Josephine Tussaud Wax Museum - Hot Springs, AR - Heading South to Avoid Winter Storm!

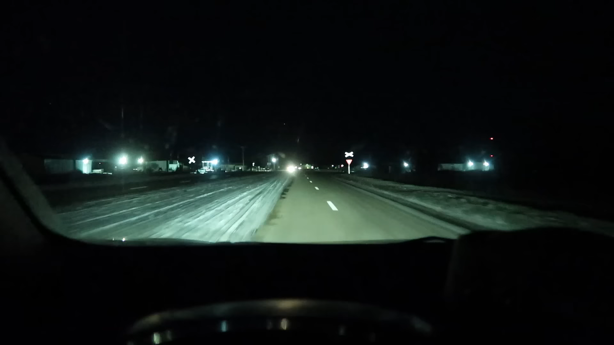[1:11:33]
and we continue to travel south we're getting more snow the snow has not completely disappeared yet and some spots have way more snow than others but uh keep uh moving forth and hoping that we but but all this snow behind us you can
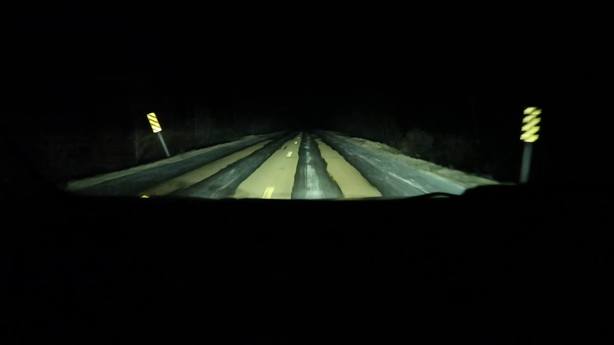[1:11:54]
see there's still a lot of snow ice on the road we're well within mississippi now just kind of shocking i definitely did not expect this bad weather this far south and